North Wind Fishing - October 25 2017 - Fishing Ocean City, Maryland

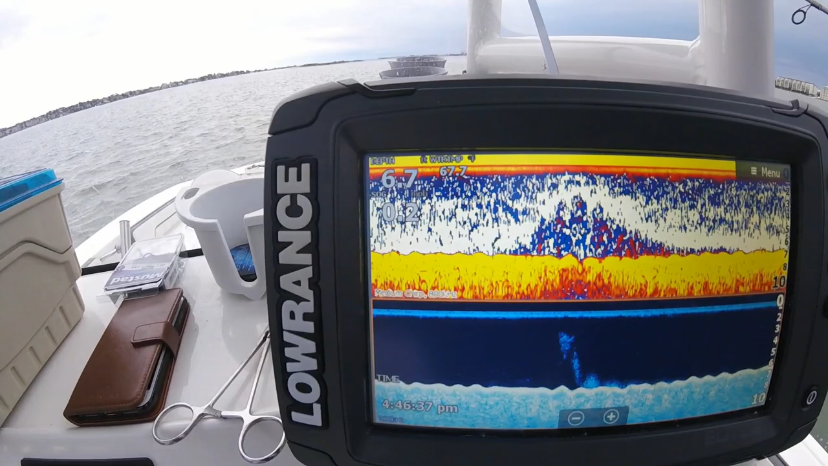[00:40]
Water's still a warm 67 degrees, so that was really great.
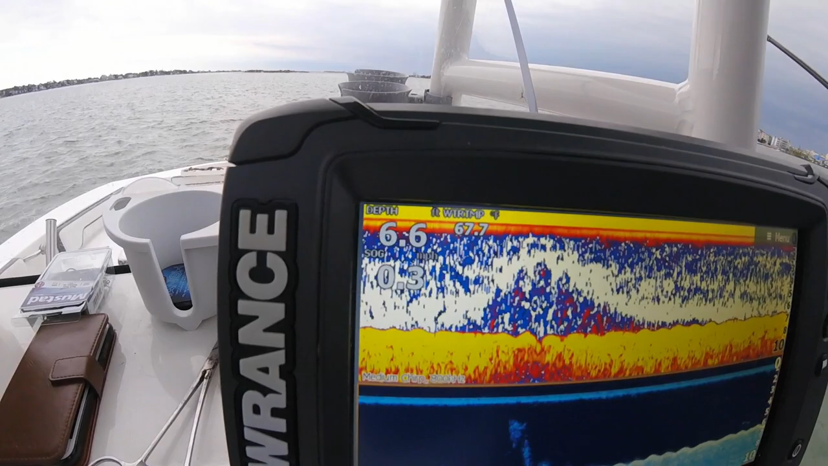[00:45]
It's been very slow to cool down this year so far.